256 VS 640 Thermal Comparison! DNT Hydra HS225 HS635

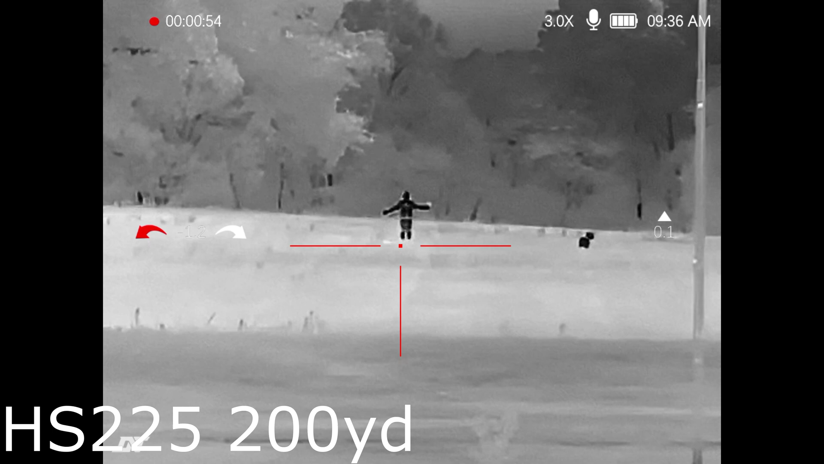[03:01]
I can't wait to show y'all one and a half power. And let's move over to the more affordable HS225.
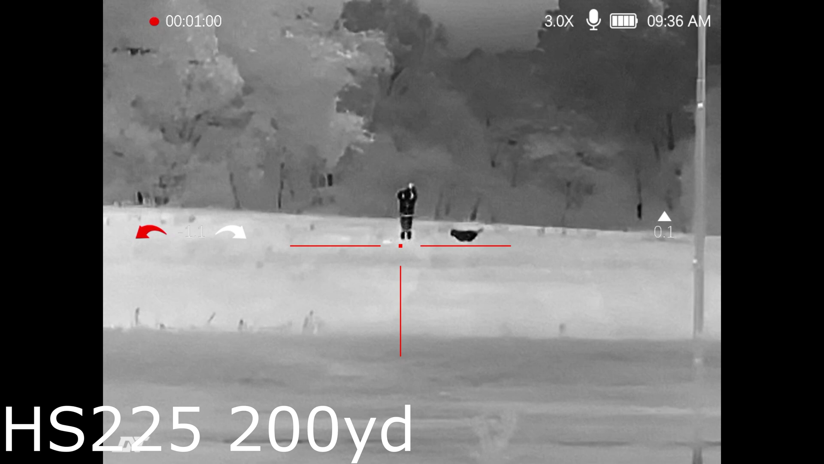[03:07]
Definitely we're losing some detail and clarity out there but still very very usable.
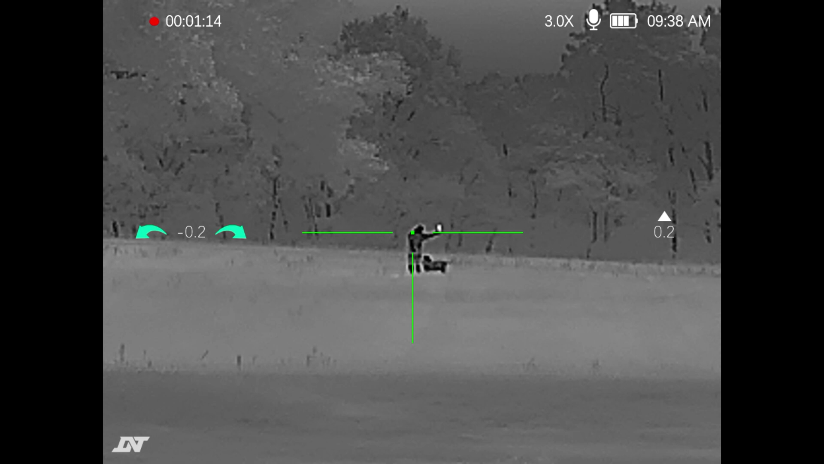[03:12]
Nothing wrong with that at all. All right so I'm just kind of playing around with him.
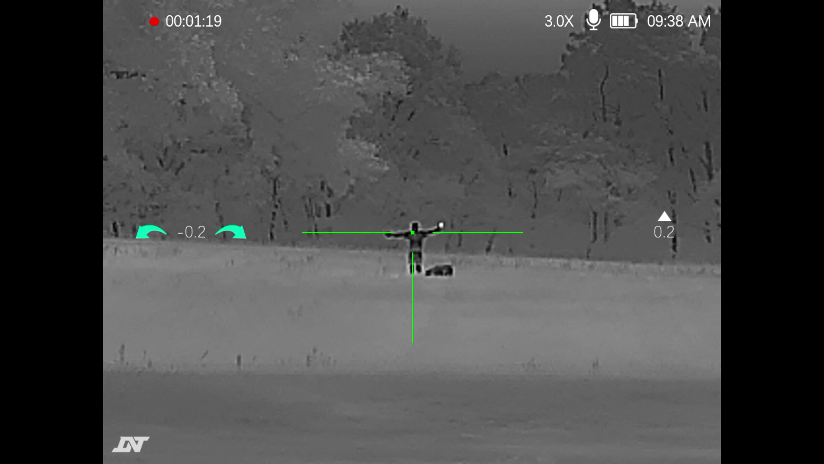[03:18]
Getting him to run around so you can kind of see what an animal that size looks like. And now we're going to step on back to no zoom.
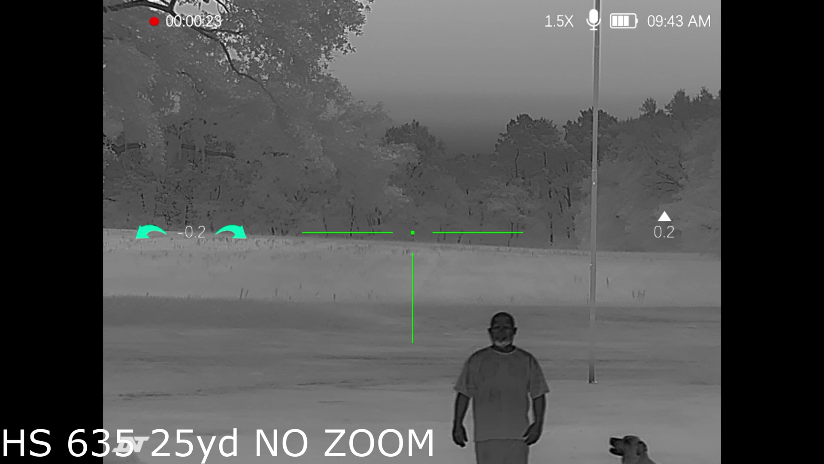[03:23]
Check this out. 635. Look at the detail now. This is what I was telling you.
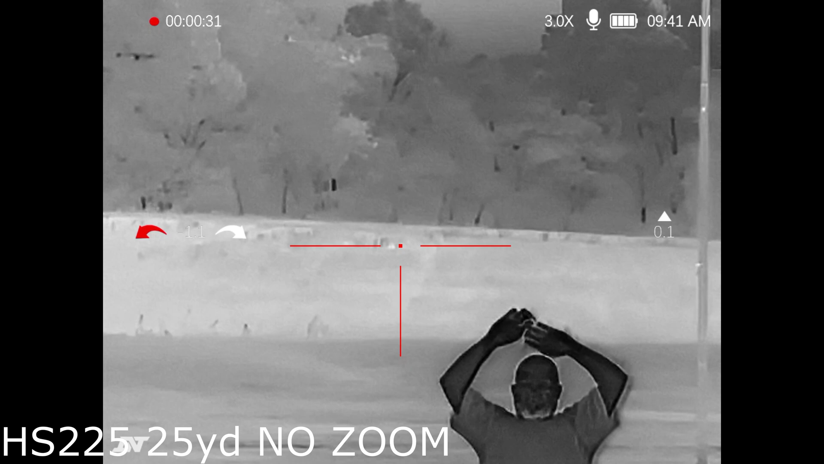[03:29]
This is where the 635 is really going to shine. And look at the field of view. This is no zoom on the 225.
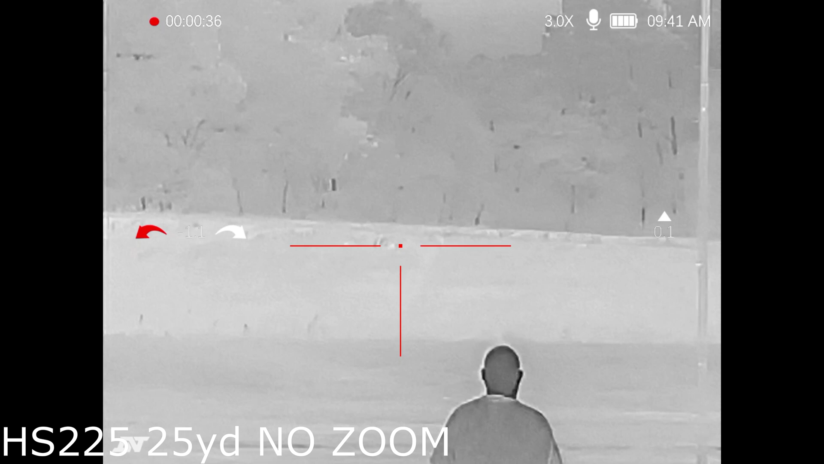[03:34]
I prefer the 635 for this reason alone. The wide field of view.
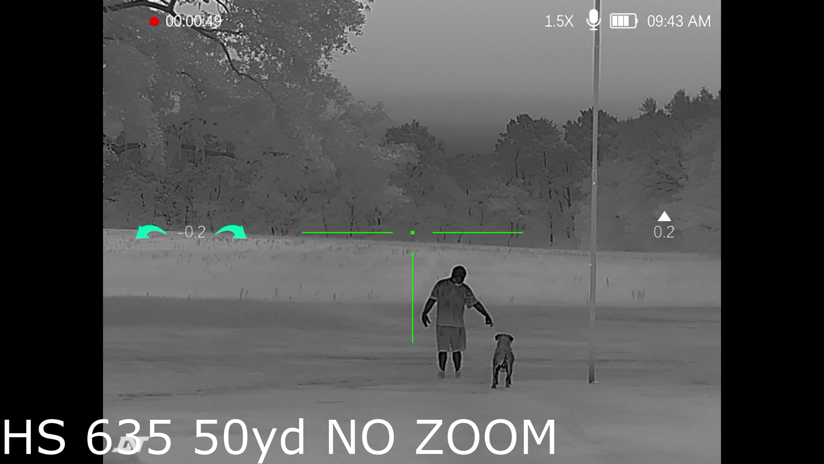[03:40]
So if you do up close varmint hunting you've got it with that scope. Whereas the 225 is quite zoomed in. I guess that's good if you're using long range hunting. But I like to have a lower power zoom for the detail, the clarity, and the wide field of view for up close. So now can y'all tell the difference? Oh my goodness the 635. Look at this. 100 yards. Super clear.
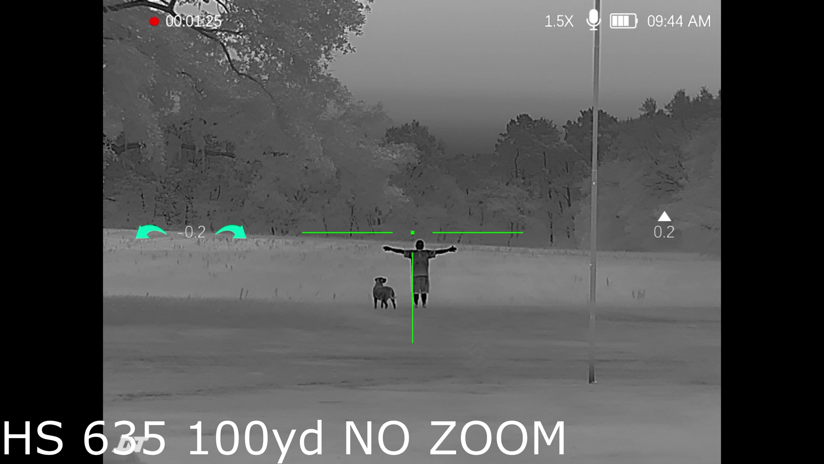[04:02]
Absolutely. Check it out compared to the 225. See I'm already getting a little pixelated.
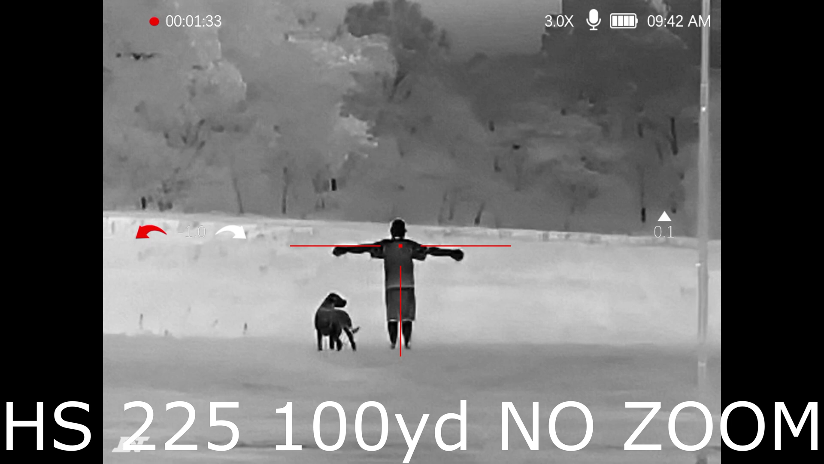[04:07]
Starting to lose some detail in my arms. But again not bad for a budget scope.
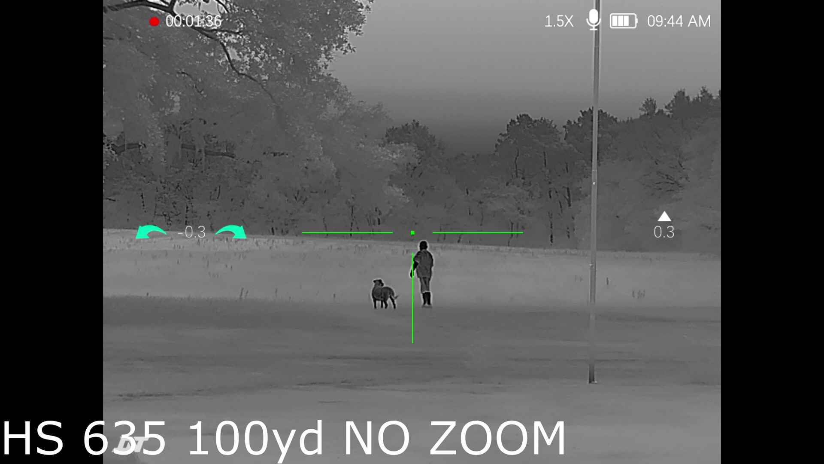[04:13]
So check me out as I start to kind of walking away. That is very very usable. You can tell a huge difference. So did a quick little stop at about 150 yards.
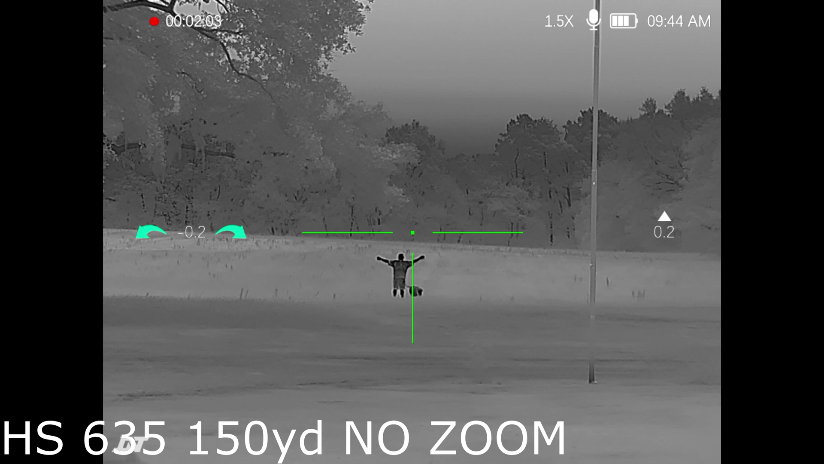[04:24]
This is again is the 635. No zoom. Let's bump it over to the 225.
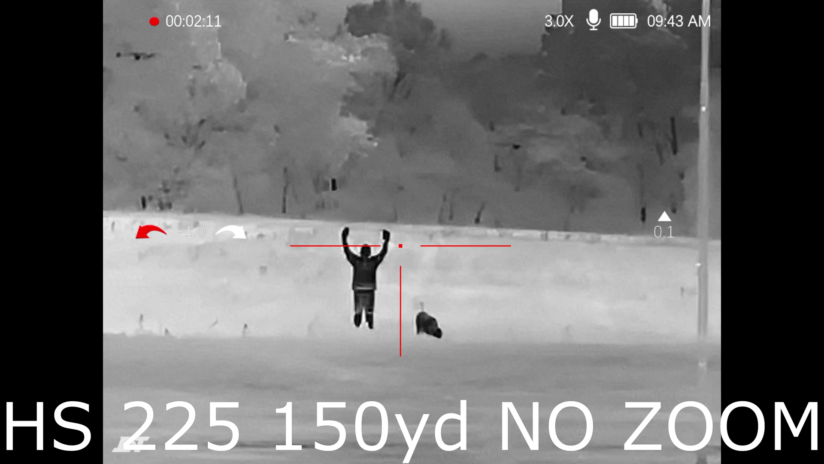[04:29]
Zoomed in quite a bit more just at base level zoom.
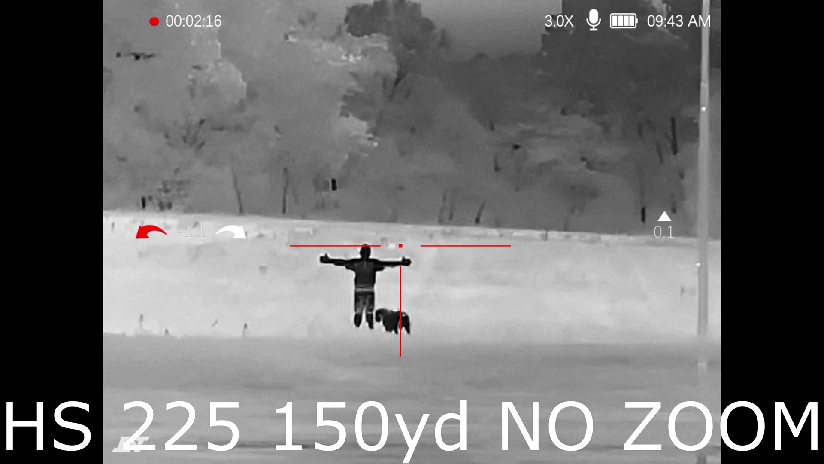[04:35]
So we'll go on just a little bit further here but y'all can clearly see the detail difference between the two. Playing around with Ruger. I'm going to get him to run back but oh my goodness this 635 looks amazing.
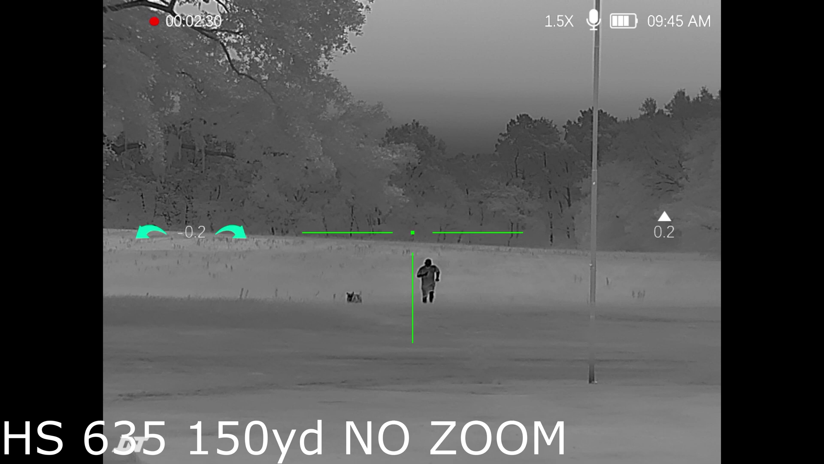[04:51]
So nice. So clear. We're actually about to shoot over to some animals. I caught some deer on some nights and you can kind of look at it.
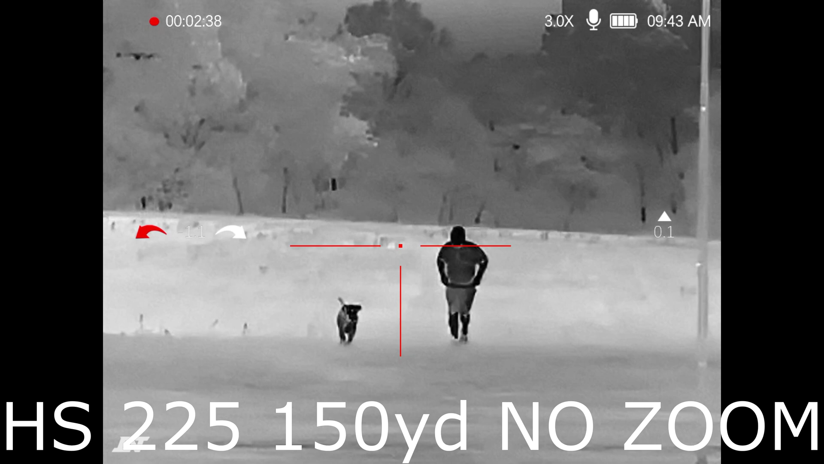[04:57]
Deer size animal with one of these. I know y'all may be interested in that as well.
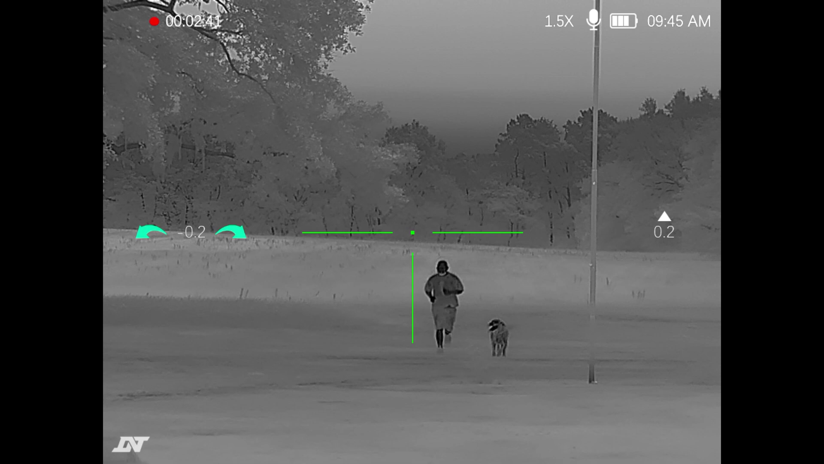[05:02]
So here we are getting ready to kick over to the deer scenes. We're going to start out with the HS635.
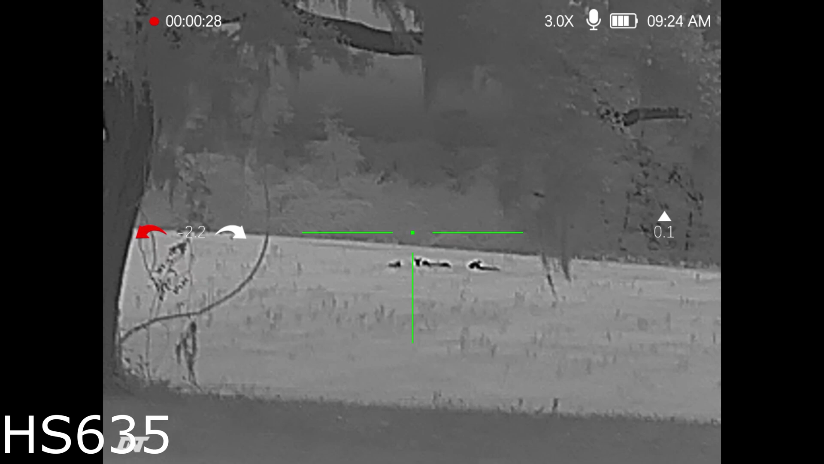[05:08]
So these deer are about 200, 250.
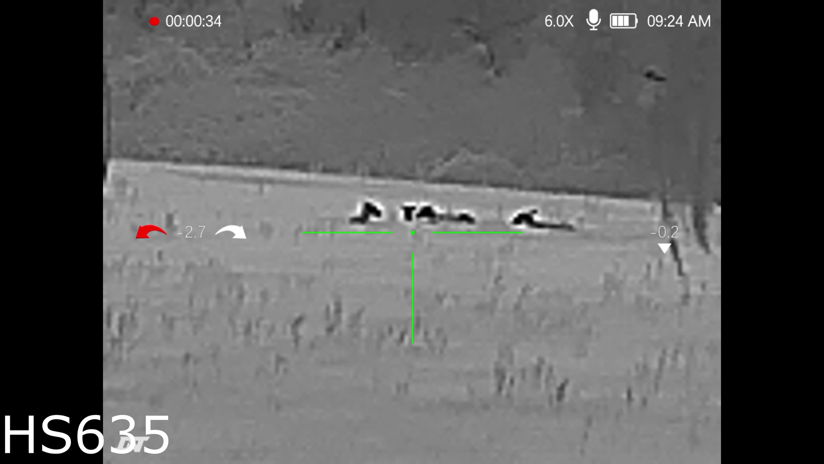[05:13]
Yeah no they're a bit of 250 yards. They're bedded up. See I'm zoomed into 6 power right here.
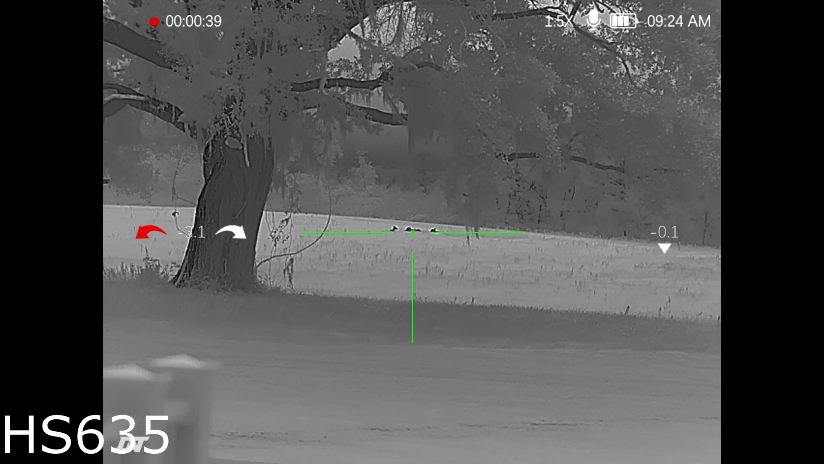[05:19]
And I want to show you all this super resolution. Look how clear that is with one and a half power.
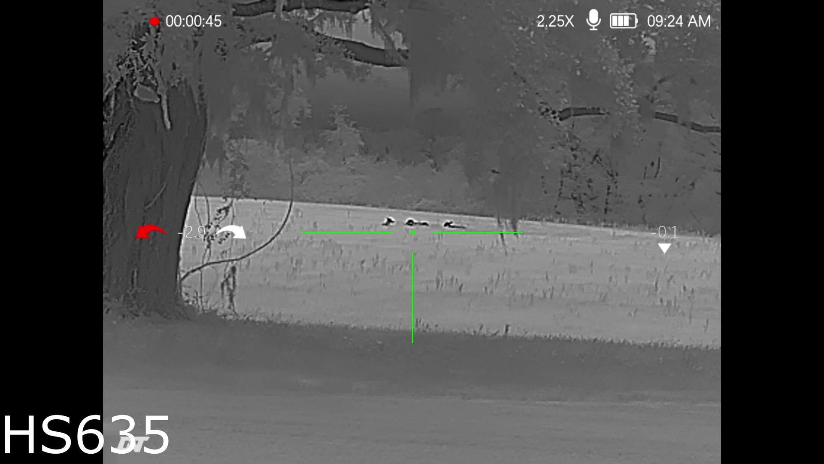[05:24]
But there's a feature inside of this scope that you can turn off and on that actually will clean up the pixelated image. And you really see that whenever you zoom in.
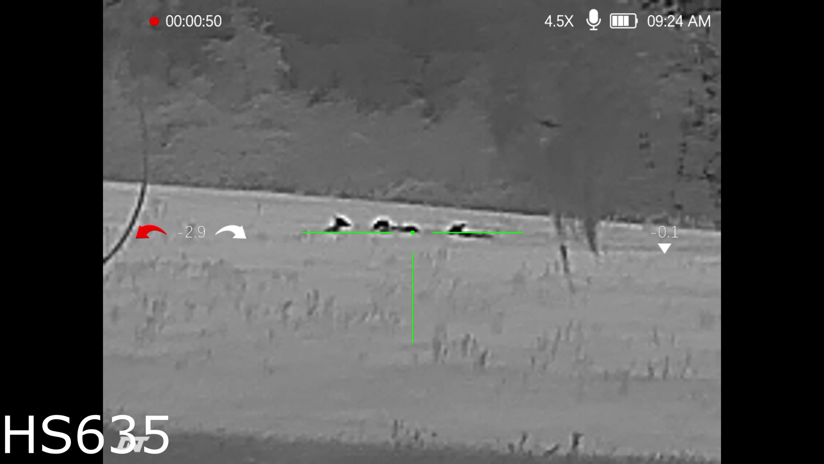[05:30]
You'll for sure see it on the lower quality or lower resolution HS225. So 6 power zoomed in. I'm going to go down to this super resolution.
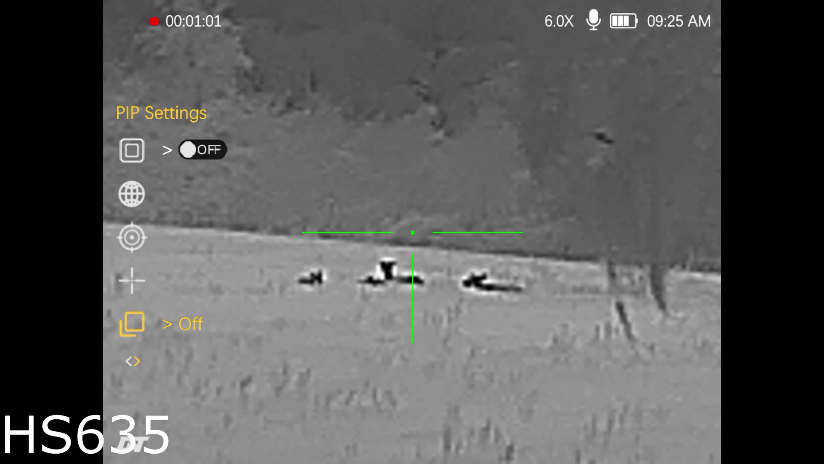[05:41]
So it's currently off. I'm going to turn it on. See it just kind of washed the image and cleared it up some.
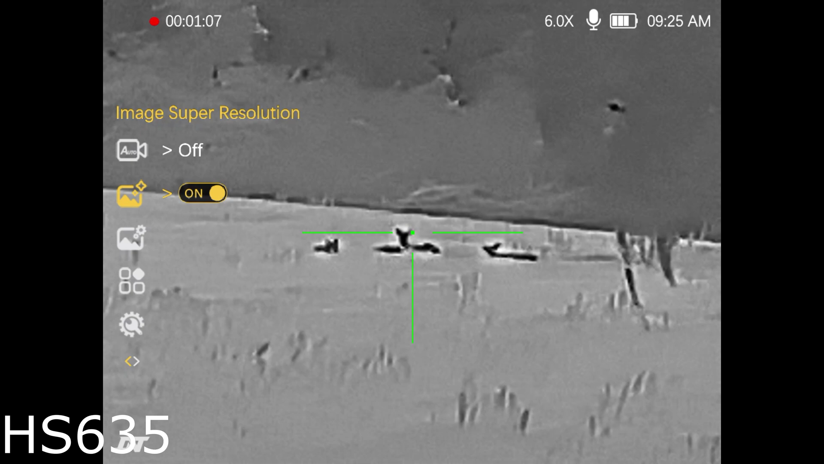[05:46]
You'll really be able to tell this right here on the 225.
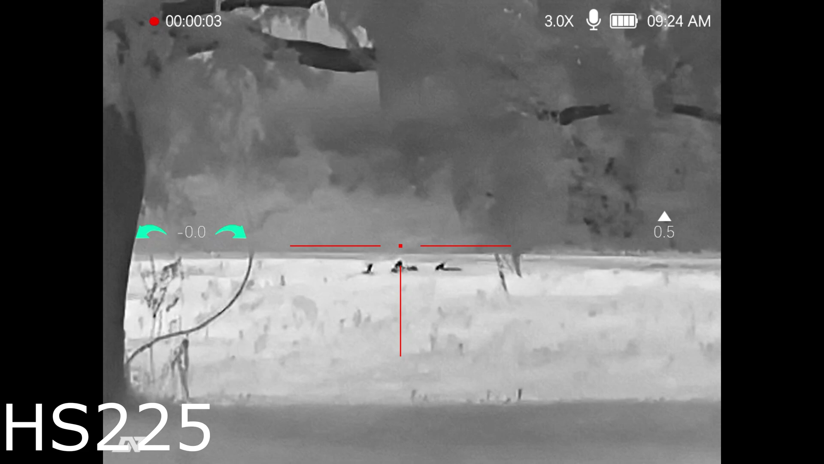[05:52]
The 635 is already so clear it doesn't benefit from this feature like the 225 does.